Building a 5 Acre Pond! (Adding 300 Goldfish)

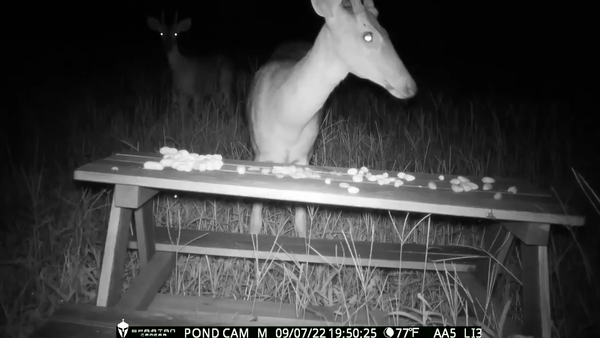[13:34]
that is until george jones came along this is the possum that's been
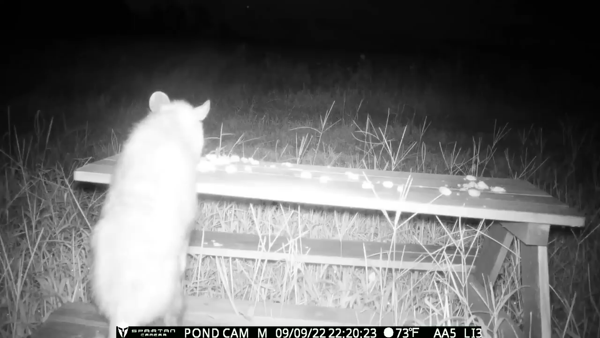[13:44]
around the farm for the last couple years that we call george and he gets into anything and everything and let's just say george wiped them out and nothing else for the critters to eat tonight
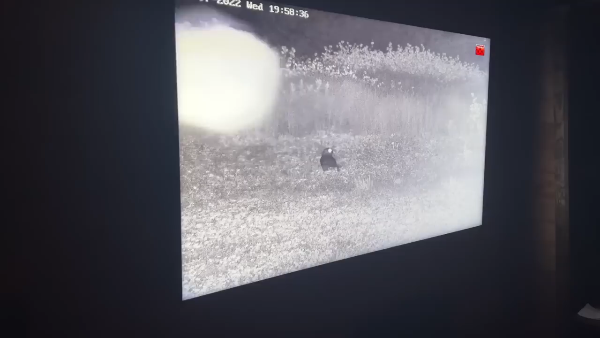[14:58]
in here at the cabin at night i got the dome cameras hooked up to the tv so i can just hang out here in the living room and watch all the owls
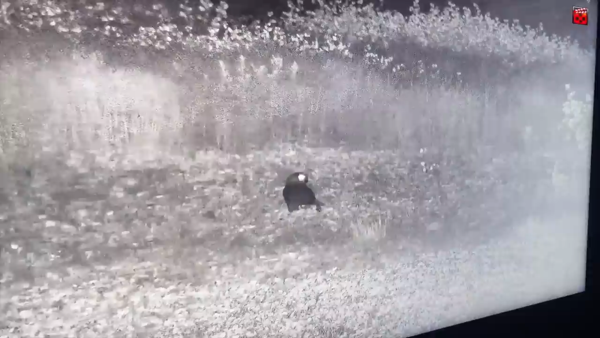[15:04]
out there in the fields deer raccoons and coyotes so when i was watching through some of our night cam footage i have to say i got a little bit worried
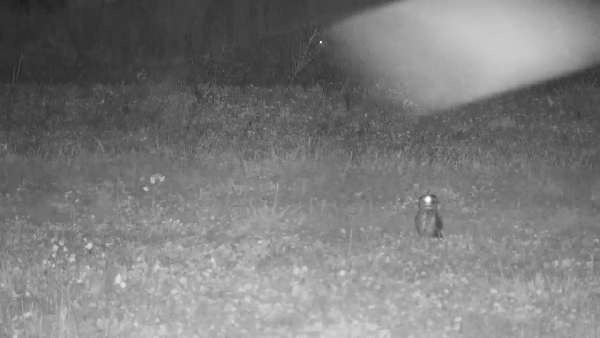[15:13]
when i saw one of the coyotes slipping up behind one of the owls that we call hooter and owls are pretty stealthy and have excellent
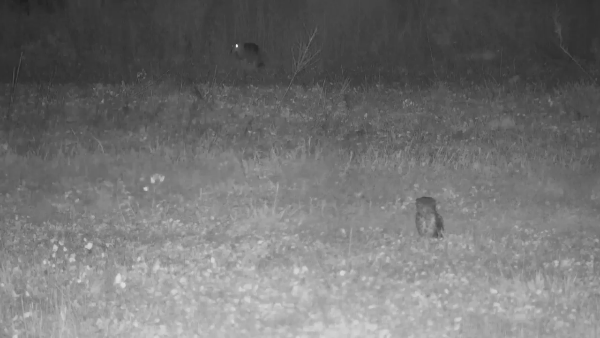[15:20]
night vision just so happens that the coyote was coming in at the perfect angle let's just see how this unfolds so so so so so
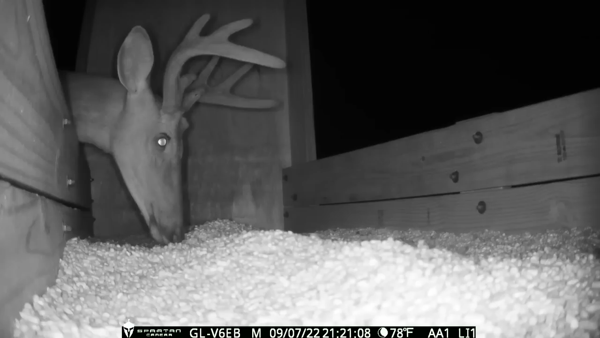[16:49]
and after the sun goes down the deer come out and this basically becomes a selfie cam